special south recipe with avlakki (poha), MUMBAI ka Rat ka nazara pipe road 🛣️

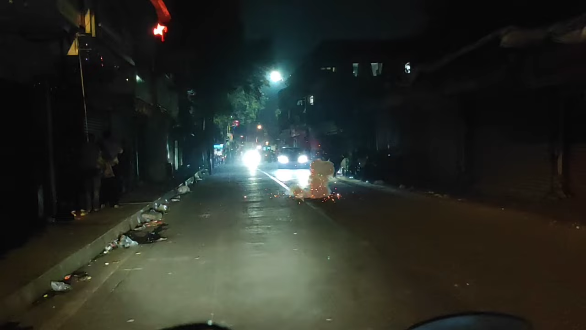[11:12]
रात का नजारा जेती है कुछ वाजे का बड़ी मार्केट